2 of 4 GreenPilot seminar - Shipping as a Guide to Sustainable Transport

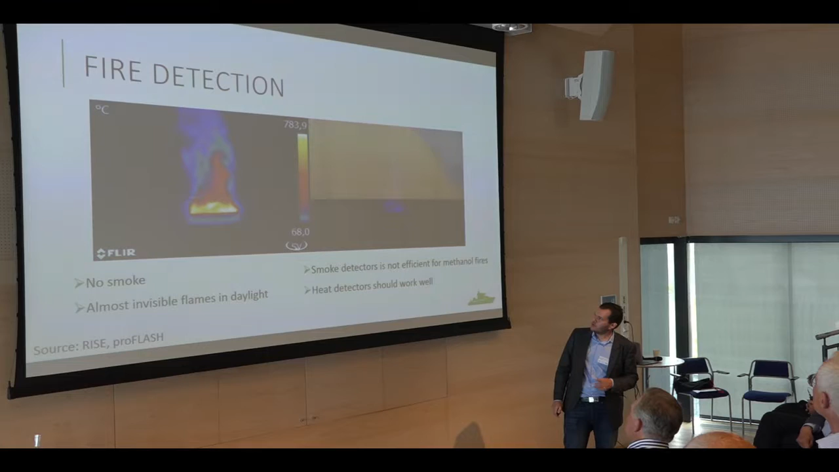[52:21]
But we can't use smoke detectors to detect a methanol fire. And this is a picture to the right. You can see an ordinary camera, and to the left is a heat camera. So we can't use smoke detectors for methanol fires. We can use heat detectors. We can also look at the radiation from a methanol fire.